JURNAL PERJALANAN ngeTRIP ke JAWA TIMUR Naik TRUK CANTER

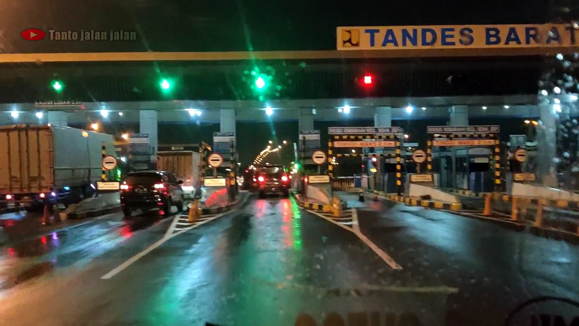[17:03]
Sekitar pukul 10 lewat 47 menit kita memasuki di tol Surabaya.
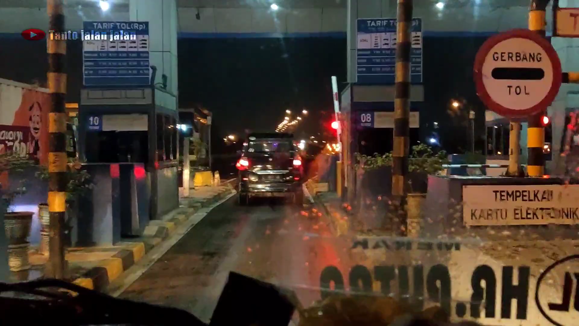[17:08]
Suasana lalu lintas di malam hari ini sangat sepi sekali.